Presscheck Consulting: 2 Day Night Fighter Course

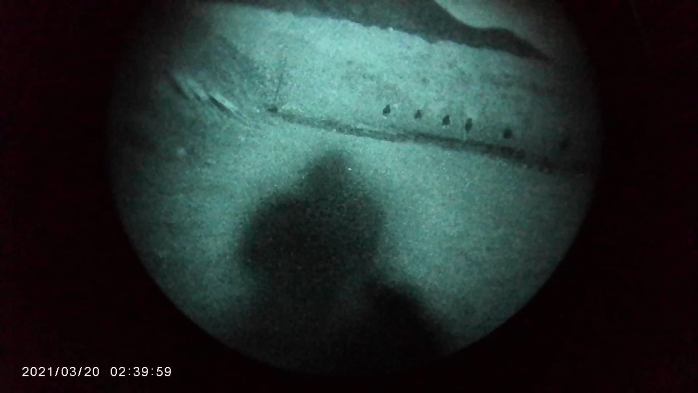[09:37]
working basically that same drill, this time under night vision.
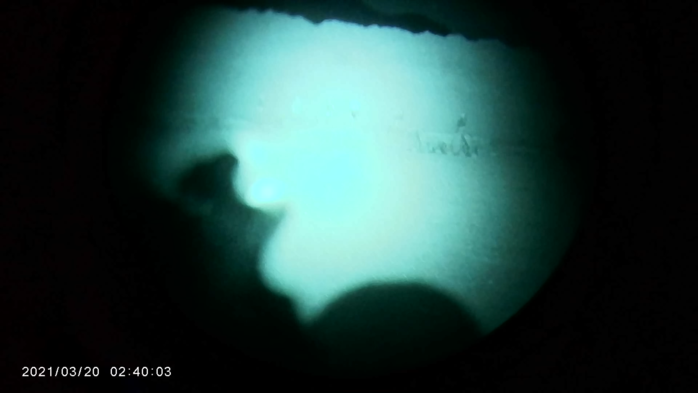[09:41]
So having to use your peripheral vision, like below your knots, to basically kind of see where those cones are or cones lit with chem lights and snake through there.